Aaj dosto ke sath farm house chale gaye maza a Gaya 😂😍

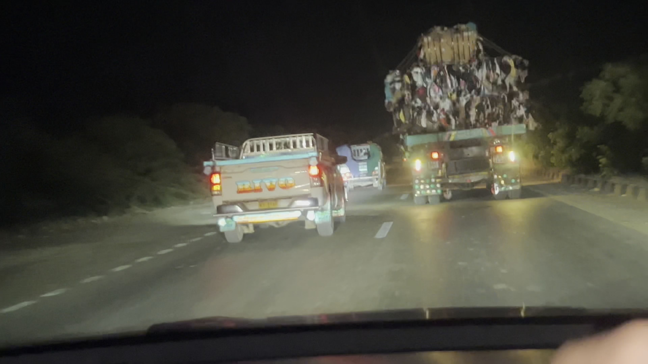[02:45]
ये देखें रीवो पिकअप ट्रक है, मतलब एक नॉर्मल पिकअप ट्रक है।
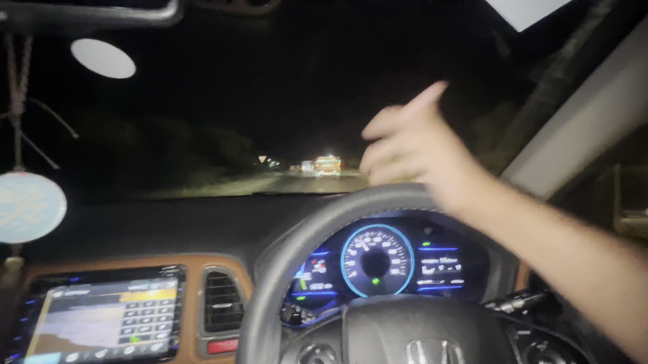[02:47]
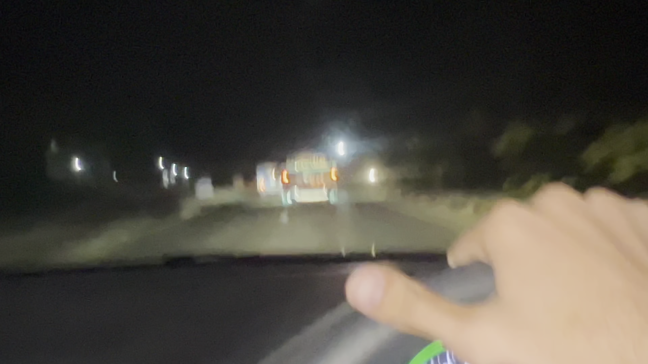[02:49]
ये देखें ये जा रहा है हमारे इधर भी। मुझे नहीं लग रहा था कि हमारे इधर भी ऐसा चलता होगा भाई, इसका सिस्टम। बकरे लोड होंगे, मैं भी वैसे बकरे ही लाया था अपनी रॉको में भाई।
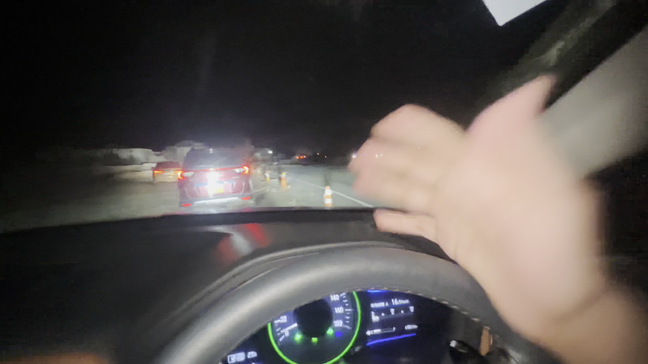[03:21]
अरे भाई इतने फास्ट रोड पे, एक तो रोड तोड़ा हुआ है भाई, बिल्कुल पता तो चले दूर से, 1 किलोमीटर पीछे बताना चाहिए, इतना हार्ड ब्रेक मारा है भाई। ये देखिए पूरा रोड खुदा हुआ है भाई।
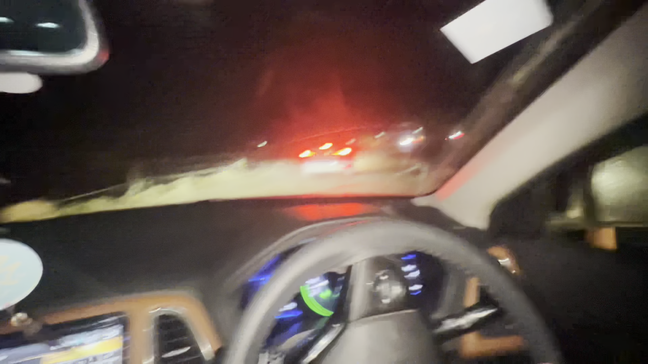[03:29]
भाई जैसे यहाँ पर रोड है ना टूटे हुए, मुझे तो मंडी की याद है, नॉर्दर्न बाईपास याद आ गया, जो हम कच्चे से जाते थे ना।
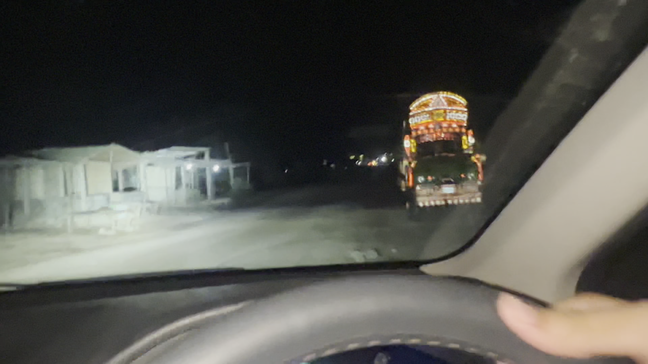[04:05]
चले भाई, ये तो हम फुल कच्चे में जा रहे हैं, फुल अंधेरा ही अंधेरा है, रोड भी नहीं है यहाँ पर तो।
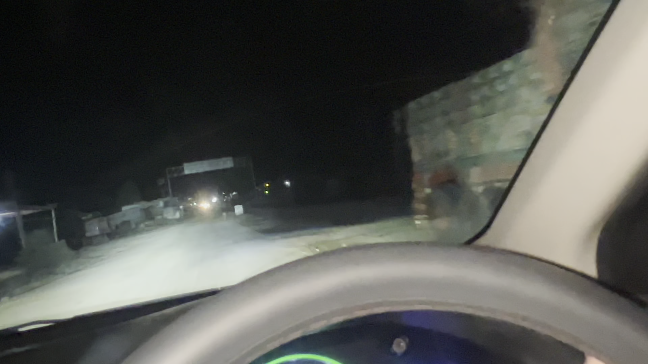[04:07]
सही भाई कोई है तो आ जाओ, इधर तो कोई भी नहीं दिख रहा, सिर्फ ये लोग ही दिख रहे हैं भाई, यहाँ पर ये लोग एंजॉय कर रहे होते हैं।
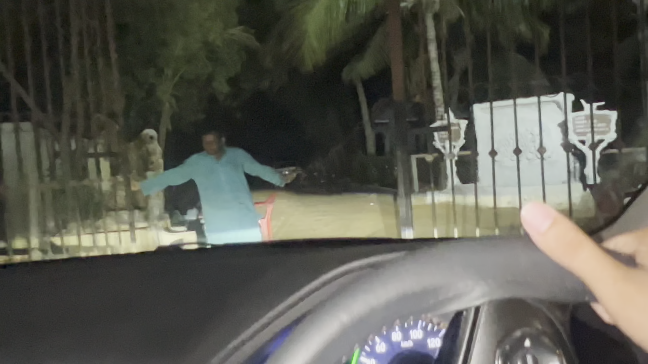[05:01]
गेट खुल चुका है हमारा और अभी हमें अंदर जाने, अभी हमें स्ट्रेट जाना है।
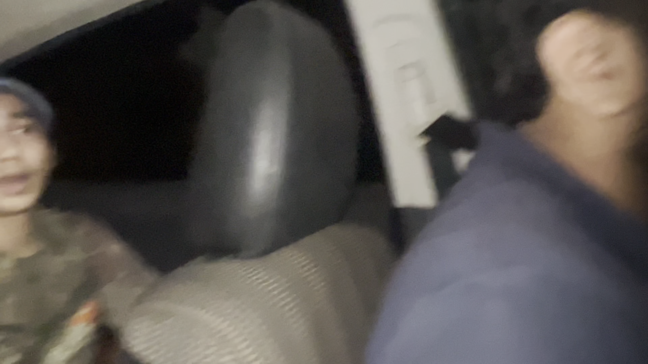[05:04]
यहाँ पे दो तीन बने हैं, चलो किसी किसी चीज के अंदर तो है। हाँ यहाँ पर बहुत सारे हैं भाई फार्म हाउस।
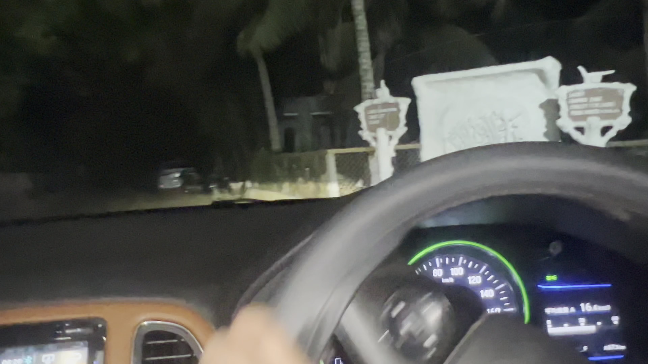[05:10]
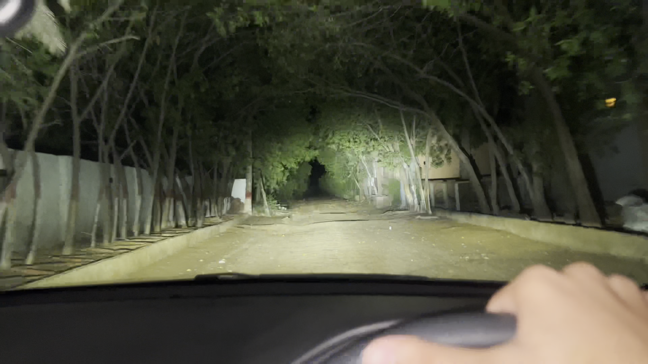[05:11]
ओए रास्ता चेक करें भाई, आप लोग कैसा रास्ता बना हुआ है ये, मतलब देखे तो सही फुल जंगल ही जंगल है यार, बेहतरीन जगह है। इधर झाड़ियाँ दोनों तरफ झाड़ियाँ ही है भाई, देख रहे हैं भाई। ये देखे हाई बीम का कमाल, ये देखे ये चेक करें।
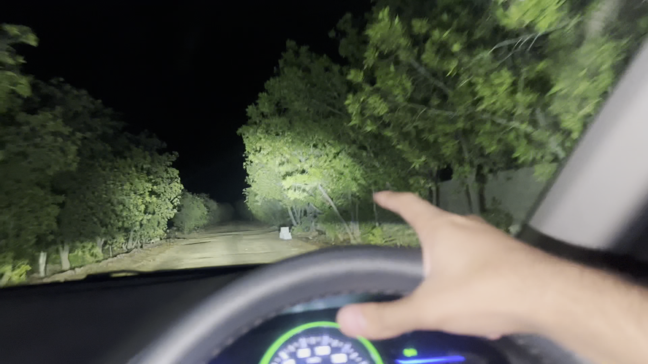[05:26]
अभी यहाँ पर ब्लॉग रखे हैं, यहाँ से हमें राइट जाना है भाई। चले भाई यहाँ से मुड़ जाते हैं राइट, कोई भी नहीं है भाई इधर, बस हमारी गाड़ी है अंदर।
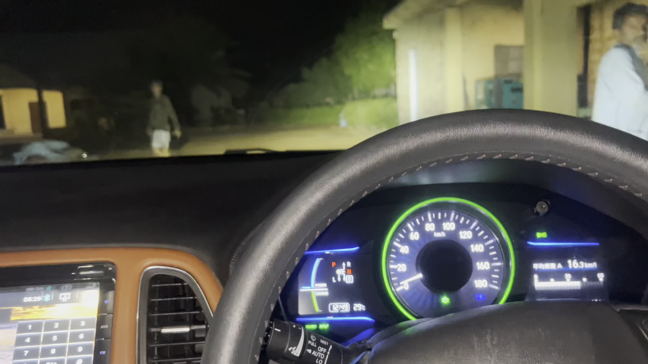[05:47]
चले भाई आ गए फार्म हाउस के अंदर और अभी तो फुल अंधेरा हुआ हुआ है फार्म हाउस पे। अब यहाँ पर लेफ्ट पे पार्क कर देते हैं गाड़ी अपनी।